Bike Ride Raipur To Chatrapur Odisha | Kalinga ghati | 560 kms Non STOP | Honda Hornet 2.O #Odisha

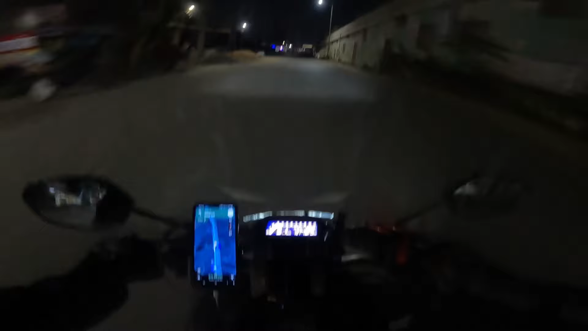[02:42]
तो गाइस अपन अभी गुजर रहे हैं भाटागांव चौक के ऊपर से और आज की राइड तो अब बहुत ज़ोरदार होने वाली है।